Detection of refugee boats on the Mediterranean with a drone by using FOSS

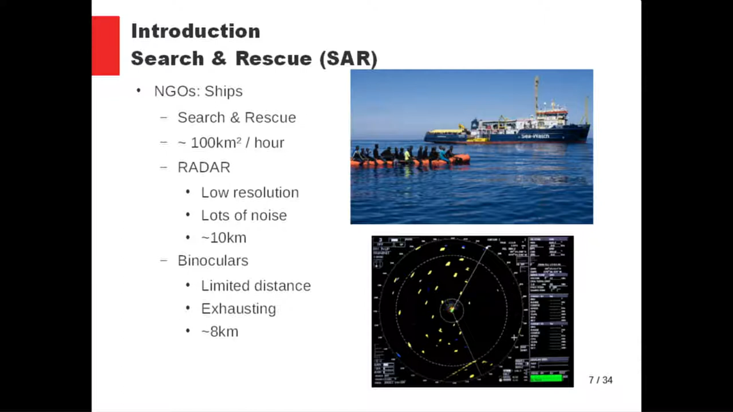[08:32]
They can cover like 100 square kilometers per hour. So they use radar systems.